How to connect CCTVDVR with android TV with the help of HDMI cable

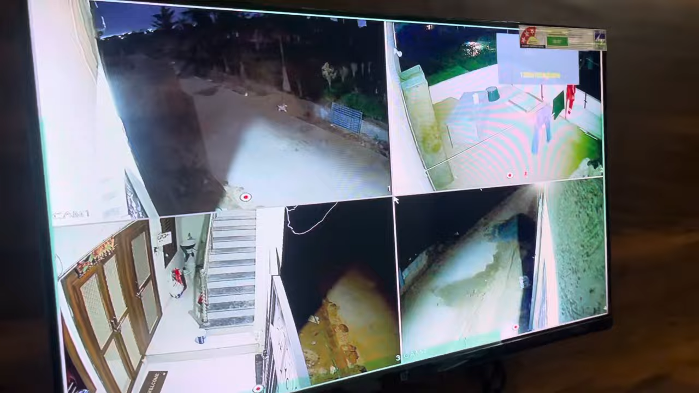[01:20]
चार camera हमने लगाए हुए हैं चारो camera यहां पर दिखने लगे हैं तो इस तरीके से आप अपने